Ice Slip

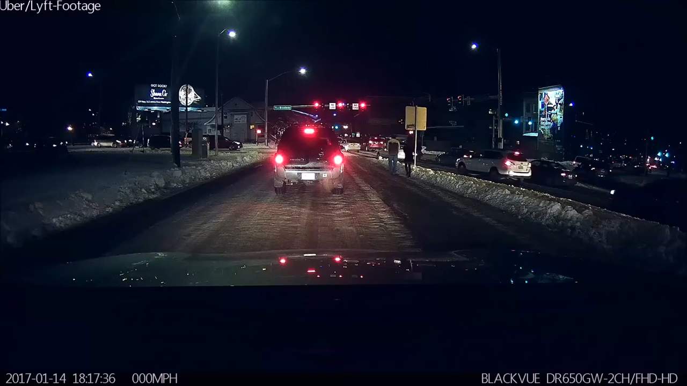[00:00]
It is really slick out there, and another one goes down. Look, it hurt a little bit. Be safe.